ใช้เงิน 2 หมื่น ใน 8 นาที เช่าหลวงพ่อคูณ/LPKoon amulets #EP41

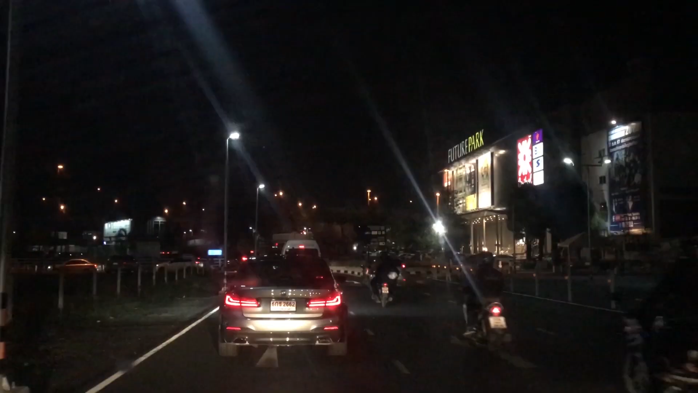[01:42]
อีก200เมตรใช้ช่องทางขวาเพื่อเลี้ยวซ้ายเข้าสู่ถนนหมายเลข305
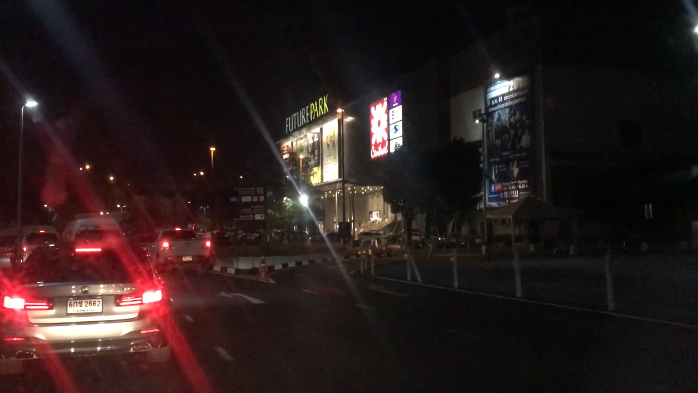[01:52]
เราก็เดินทางมาถึงฟิวเจอร์พาร์คแล้วนะฮะ
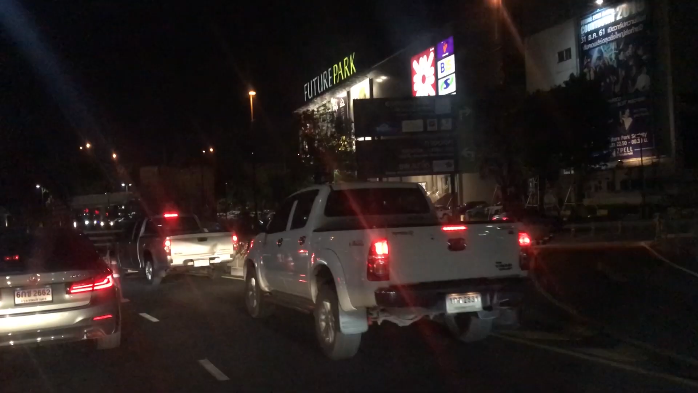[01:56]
ตอนนี้ผมใช้เส้นทางลัดนะครับเพื่อที่จะไปคลอง4นะครับก็รถก็ติดนิดนึงนะครับ